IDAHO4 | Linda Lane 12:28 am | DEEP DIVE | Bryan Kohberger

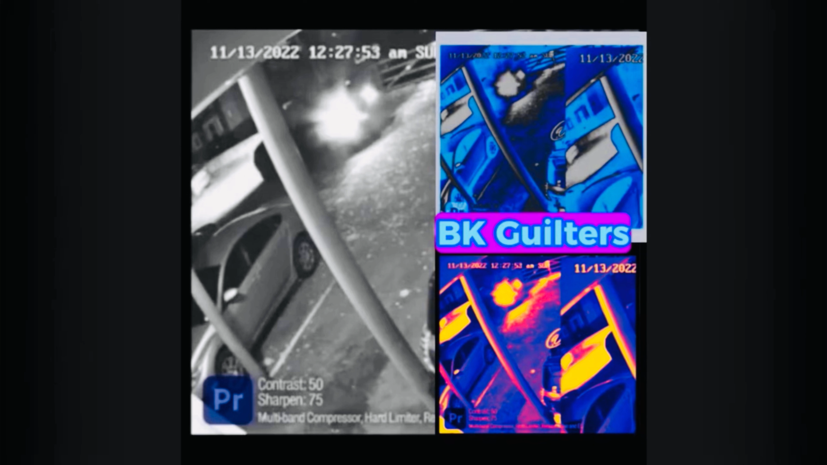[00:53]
Gotta do it in slow motion because the only way we're gonna catch it. But this is right after allegedly Ethan got in a fight with this guy, right? I mean, a few hours before. Now pay attention.
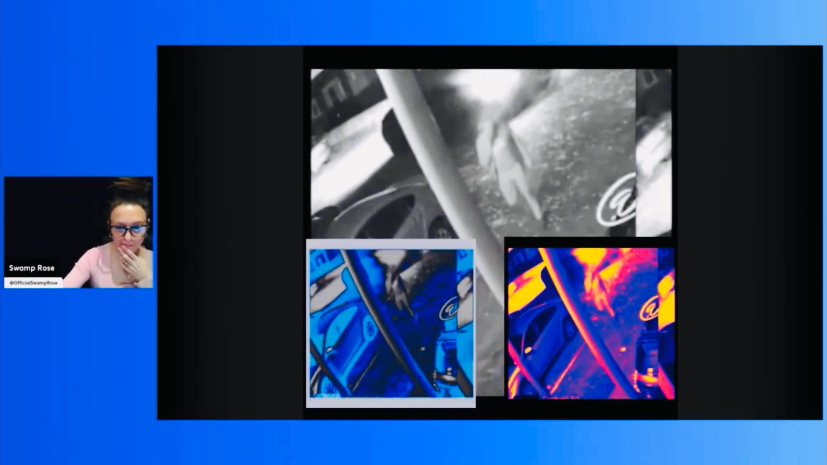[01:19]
Why is this covering his face? I'm gonna show you why.
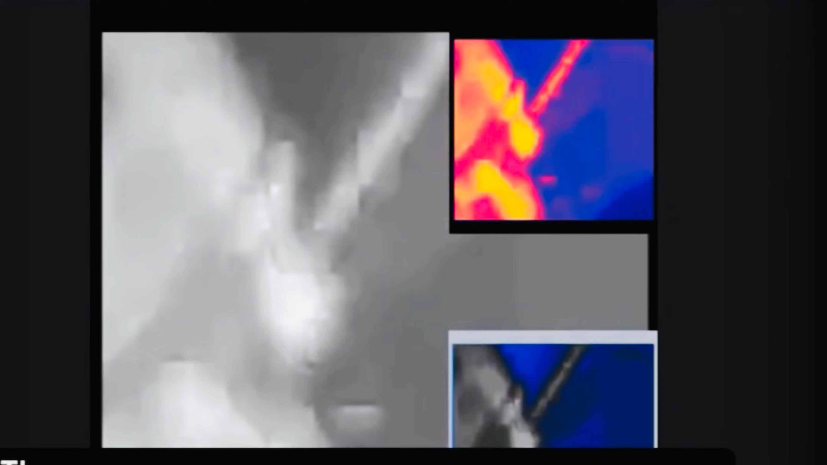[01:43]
You guys see this right here?
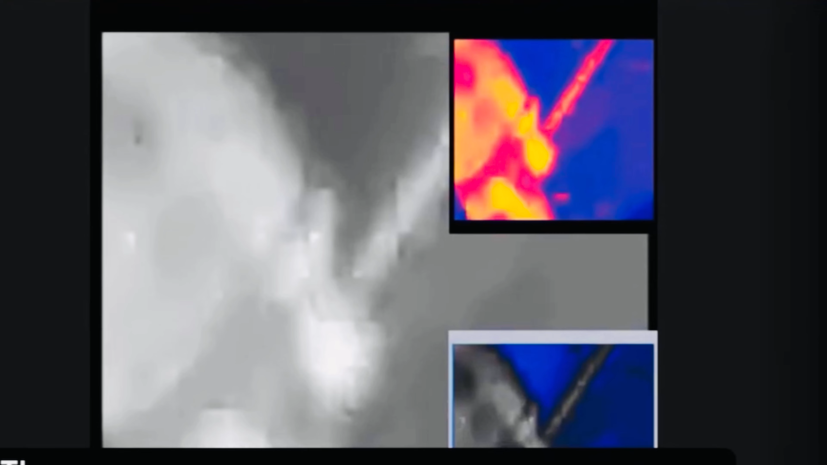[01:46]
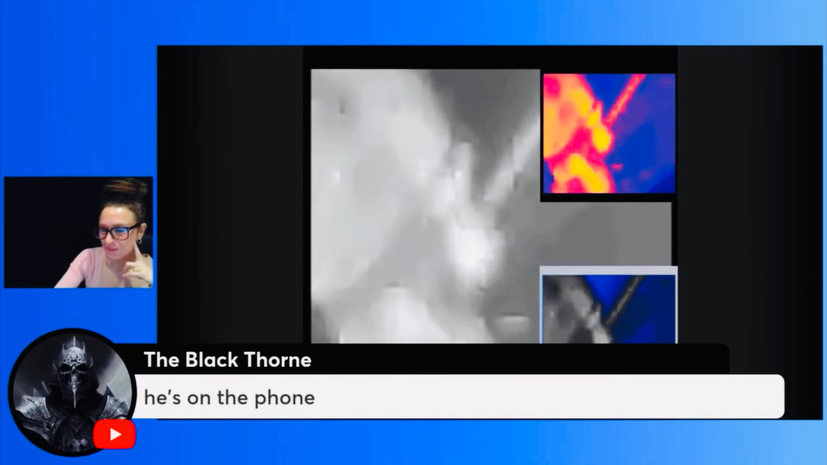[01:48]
You guys see this?
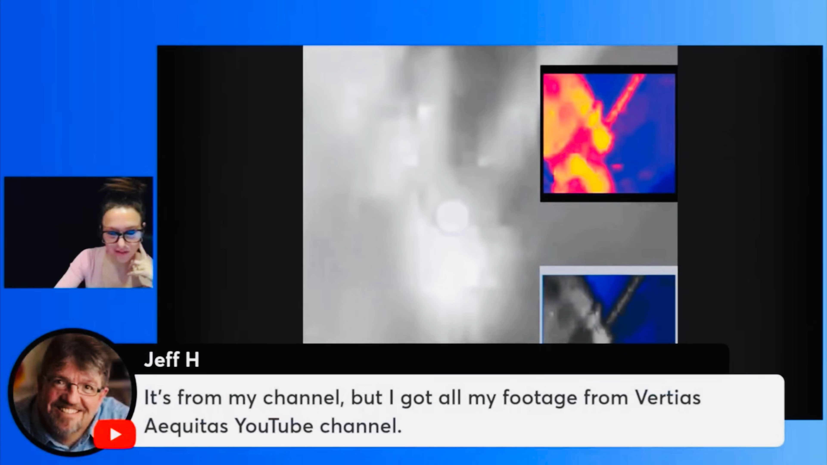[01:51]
The handle? I'm not clear. How about now?
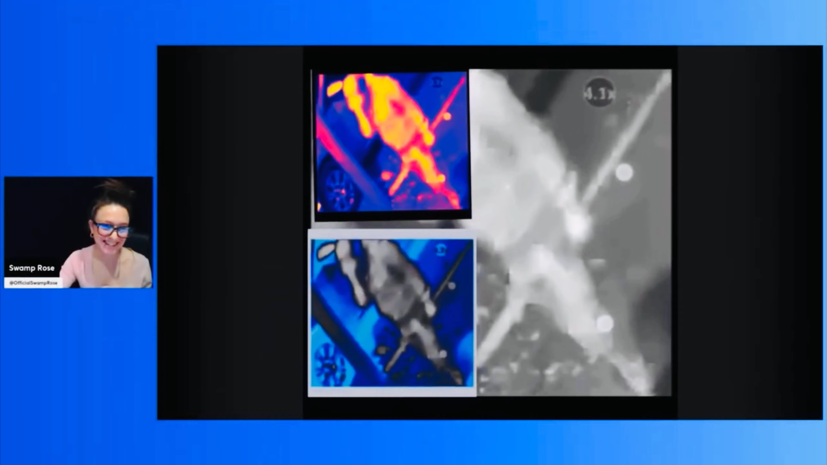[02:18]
Do you guys see that? You guys know how nice it look? The handle? And they got the little rivet.
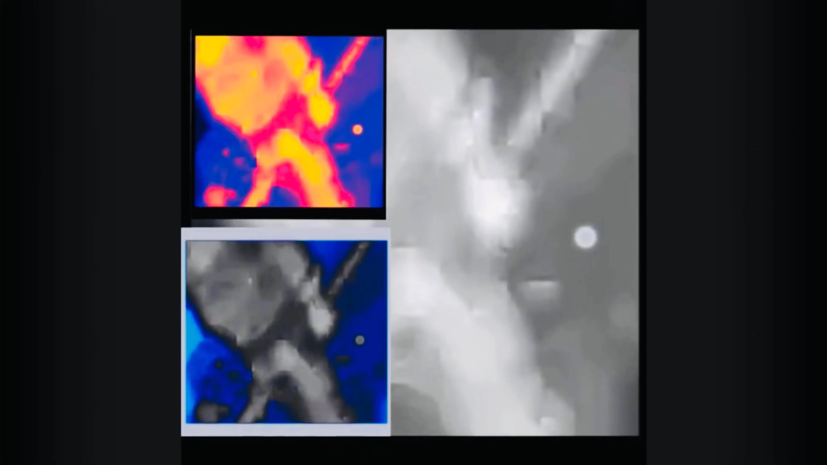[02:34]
You guys see the blade? Okay, now do you guys see it? Look at the tip. Look at how it's all red. Look at the edge of it. Oh, the knife. All the shiny part. See it? It's up to here, look. The tip is right here. You guys don't see it? How about now?
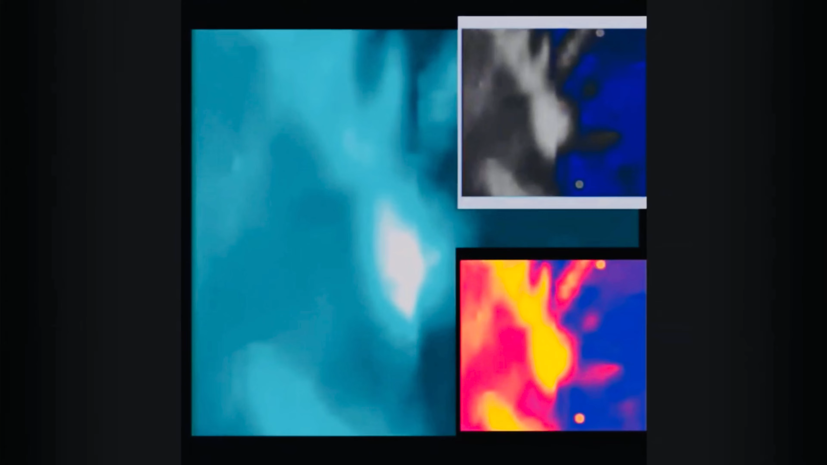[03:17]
Come on, you're gonna tell me you don't see this black handle? And this silver part starting right here? Starts right here? Look. Look. You guys see that big old thing? I know you see red. You guys see red markings right there, or right here. You could even see how it like
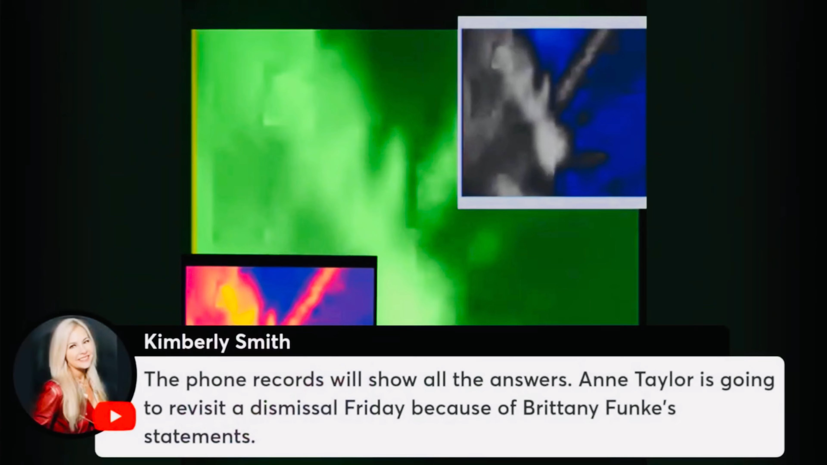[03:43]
edges up, how it like goes to the point. I think you guys gotta see that, right?
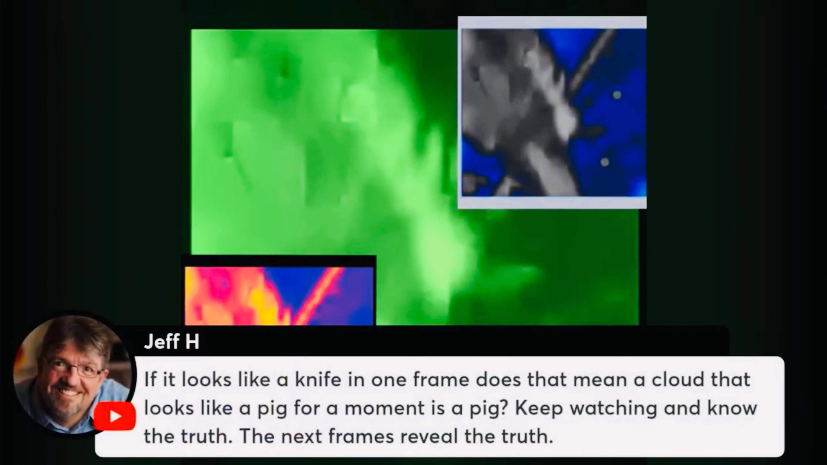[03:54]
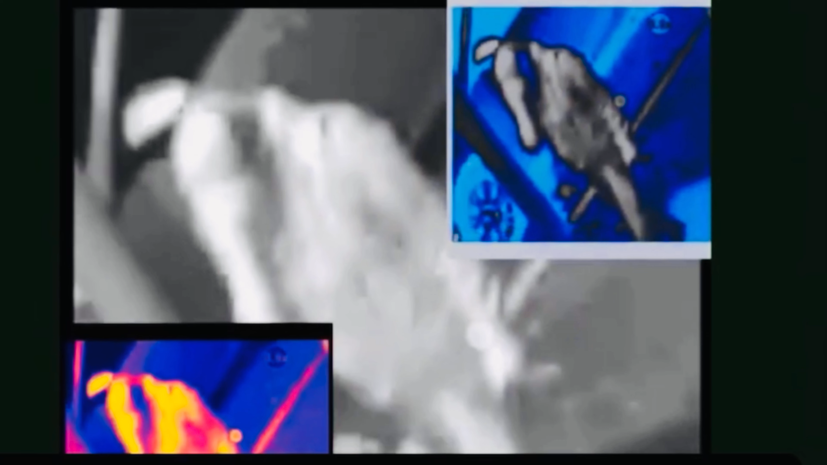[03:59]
You guys see this? Right here, the handle, look, it's right here. Look, it's sticking out right here. Look at the handle right here. See the handle right here? Oh no, that's the jacket, my bad.
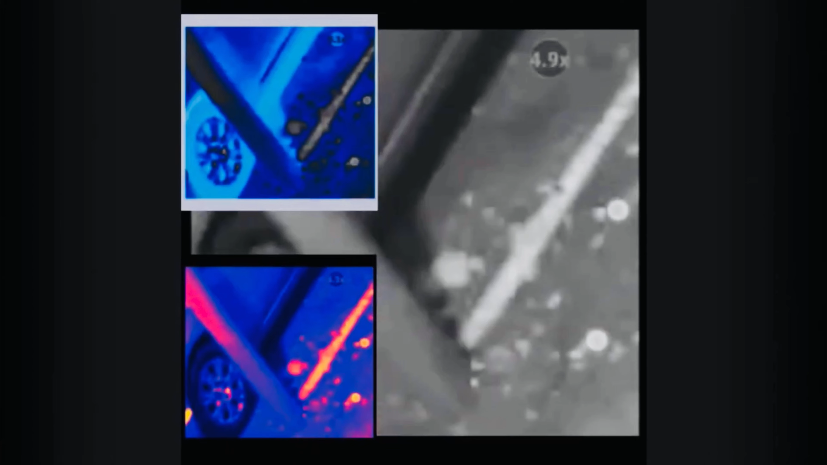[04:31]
Okay. You guys can go and get a knife from your kitchen. And your standard knife has a little rivet right here to hold the plastic, and I'll probably have another one.
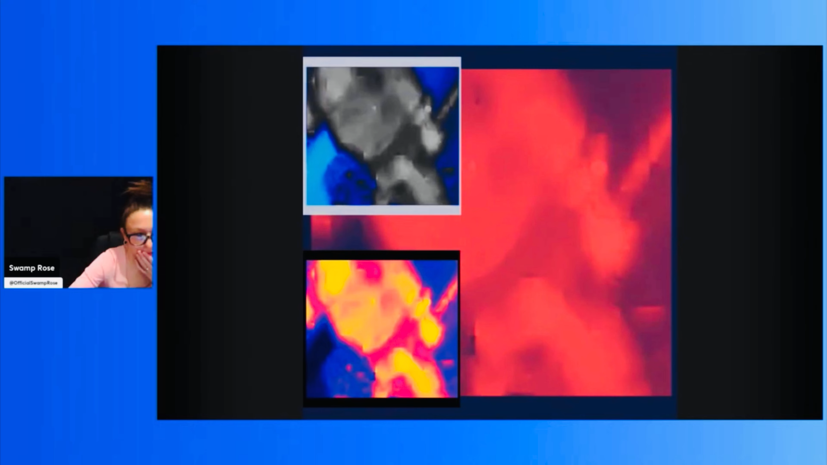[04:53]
There's a tip as a blade as a knife right there. The tip, the little spot right there.
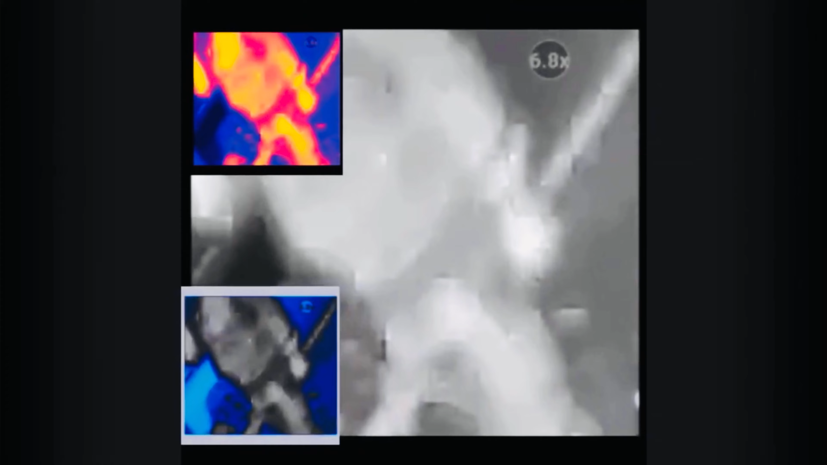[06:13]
From here to here. Look at a big old thing. See this?